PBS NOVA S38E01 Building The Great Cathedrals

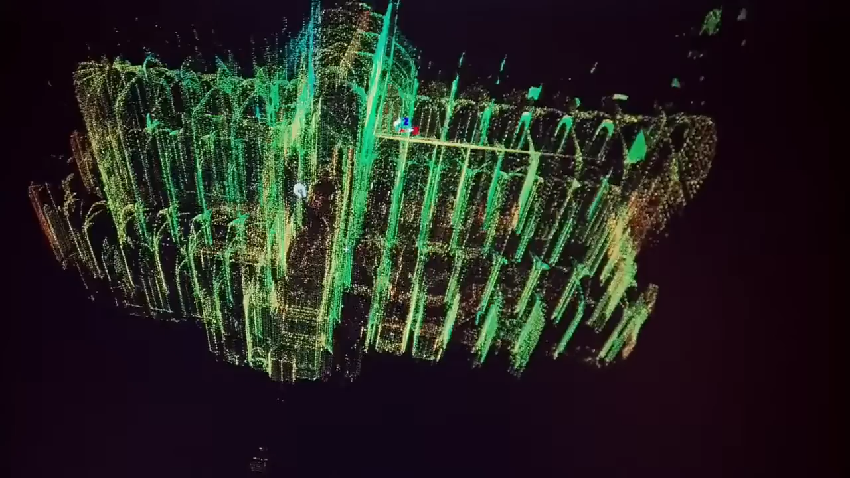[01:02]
But to unlock the cathedral code, investigators must strip these medieval megastructures to their bare bones. Very slowly, let the pressure go.
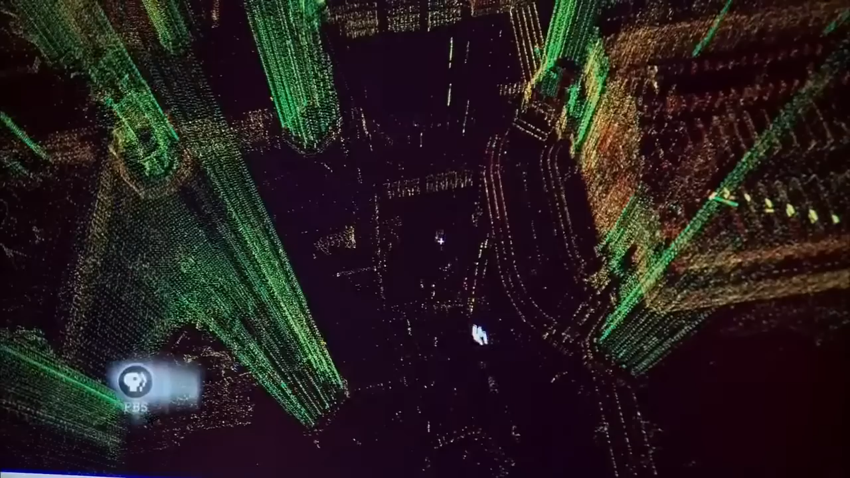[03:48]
This is the least stable bay in the entire building.
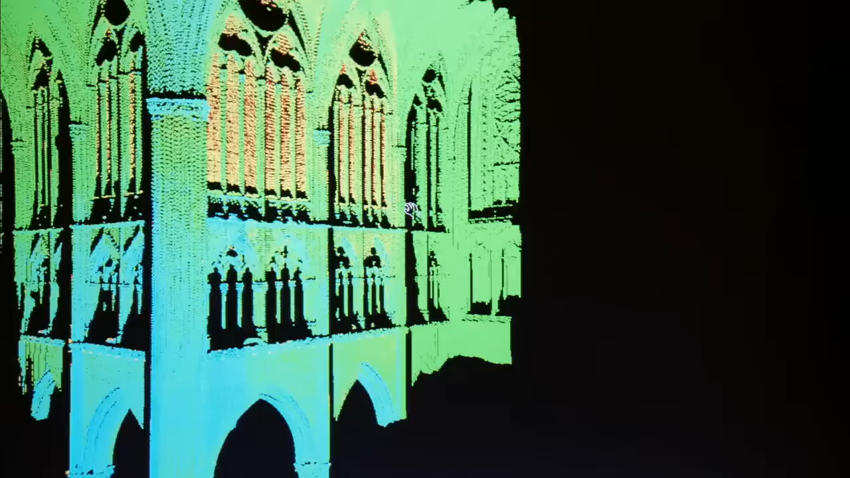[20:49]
It's a highly accurate 3D model, a virtual cathedral.
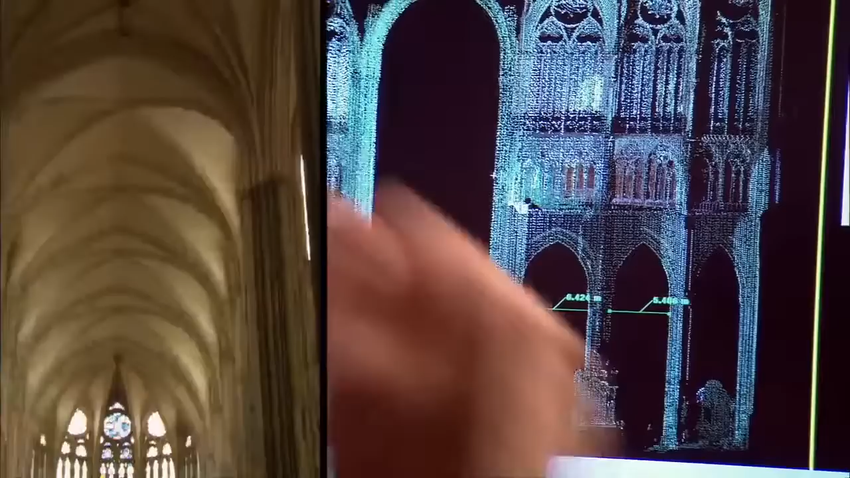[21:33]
We can measure the distance at different levels of elevation. So we'll start at the base level.
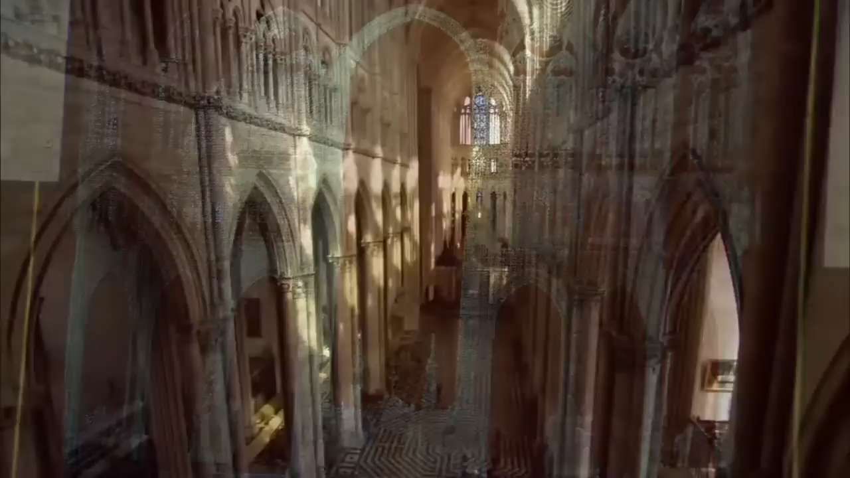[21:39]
They measure the distance between the columns at three levels.
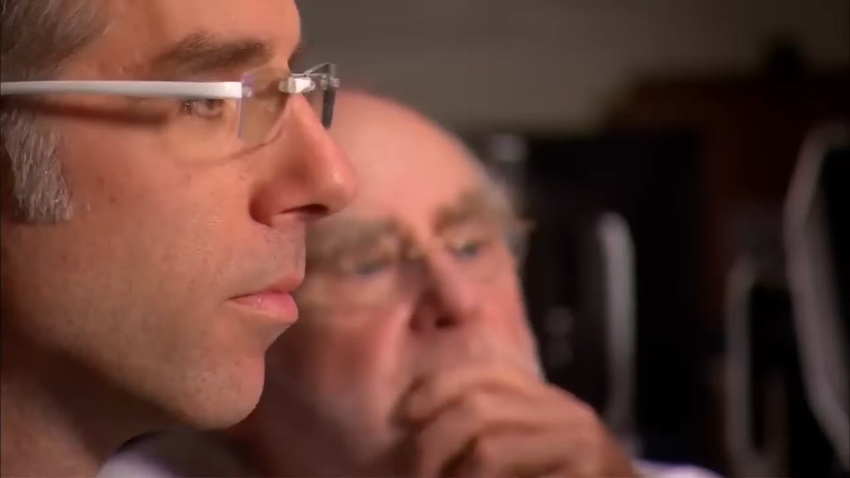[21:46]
If the columns are straight, the distances should be the same.
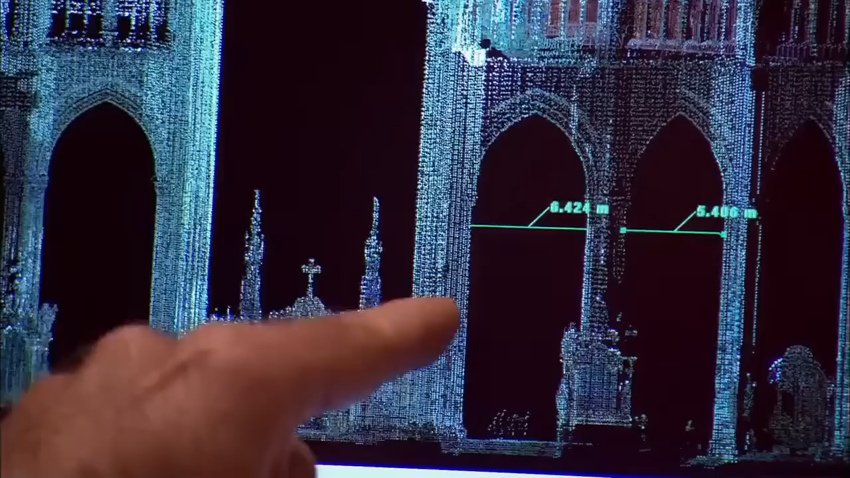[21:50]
So we'll take a measurement at the lowest point, 11.6 meters. Good. So that's our basic measurement. If we go 3 meters above, we get 11.5 meters. So we're dealing with 10 centimeters.
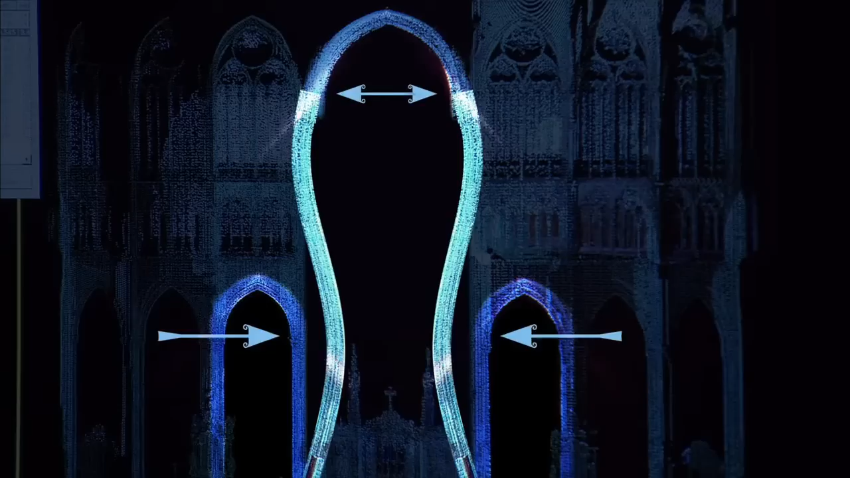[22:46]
In both cases, the stones in the surrounding arches are pushing out and exerting pressure on the columns. This is a recipe for disaster.
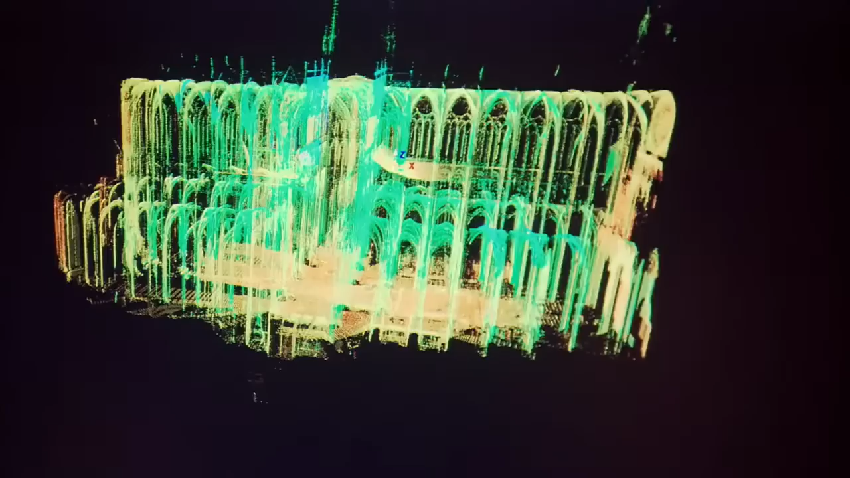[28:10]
Their 3D model immediately reveals a critical error.
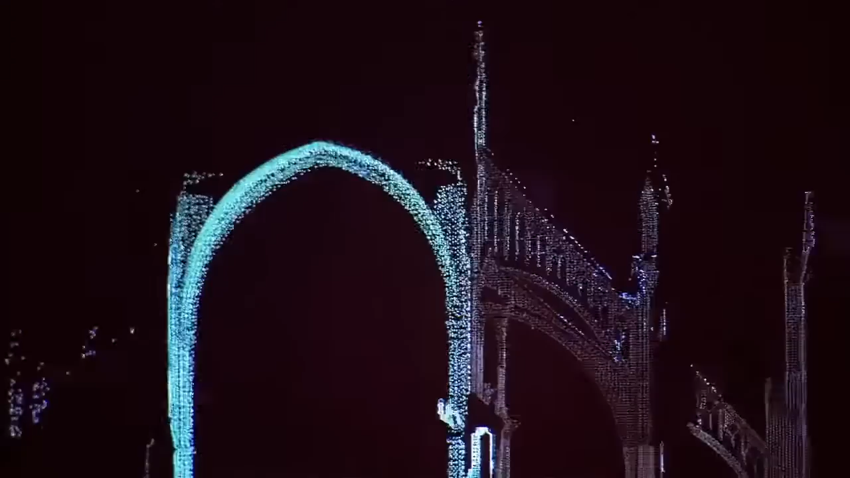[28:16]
The exterior flying buttress is not in the right place.
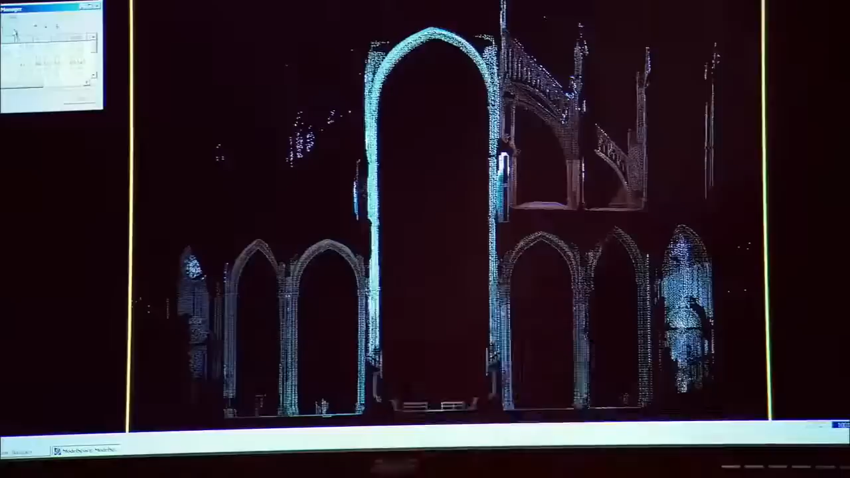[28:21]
They've pushed it much, much too high. In other words, the flying buttress is doing precious little.
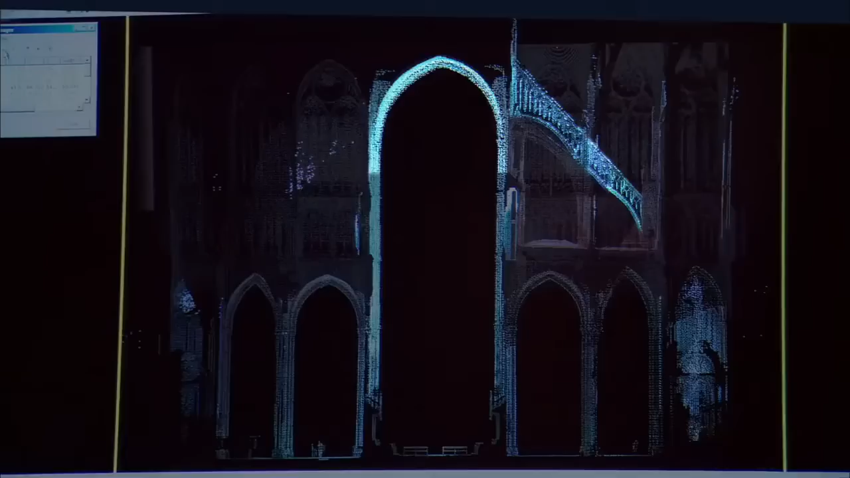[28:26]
The original builders placed the flying buttress too high to counteract the force of the ceiling arch pushing outwards.
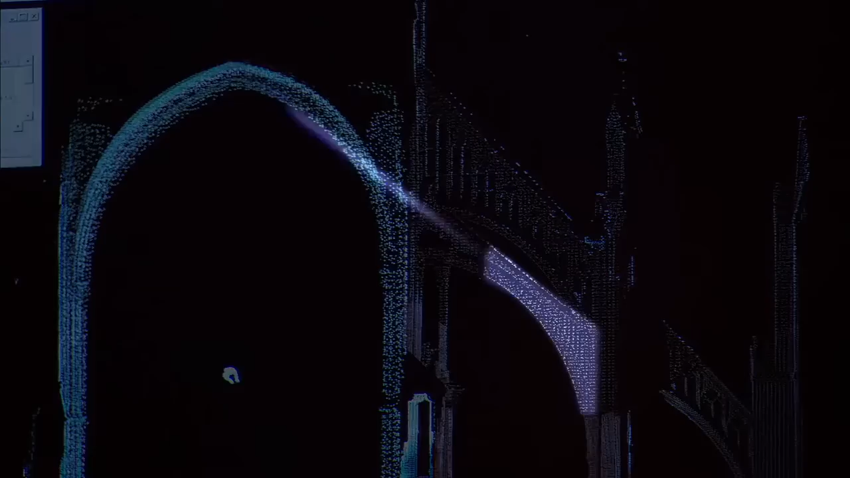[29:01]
With new buttresses in place, the medieval builders stabilized the upper wall.
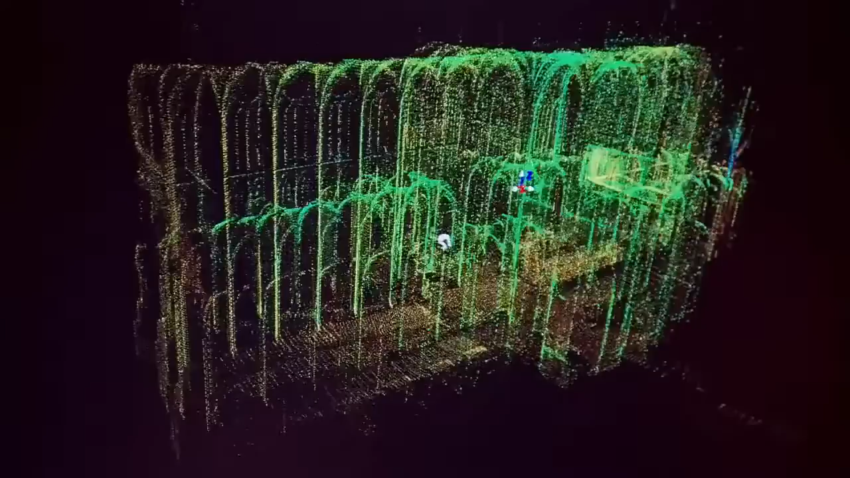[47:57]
they can measure the height of the cathedral down to the nearest millimeter.
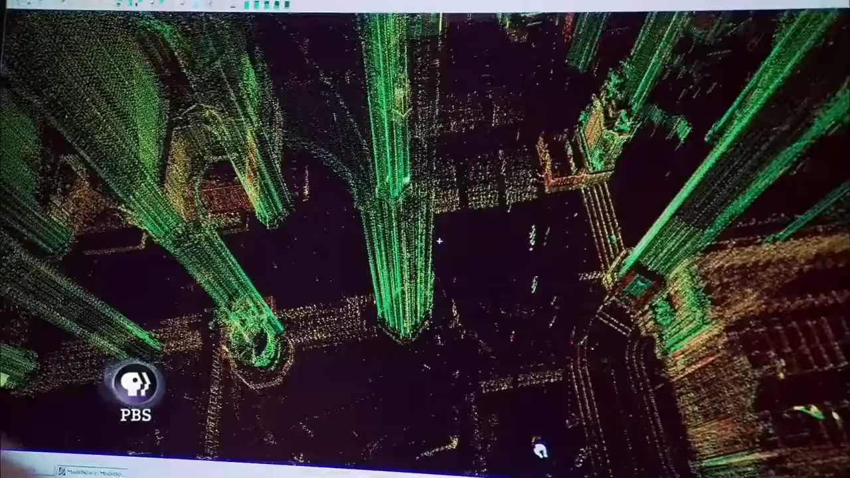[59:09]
This is the least stable bay in the entire building. How on earth did medieval builders construct these skyscrapers of stone?